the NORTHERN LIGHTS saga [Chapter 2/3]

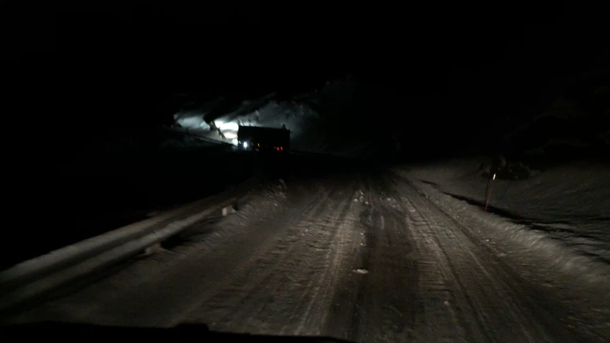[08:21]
there might be a stuck truck on the road what are the us oh he hit that he hit the shoulder oh shit oh crap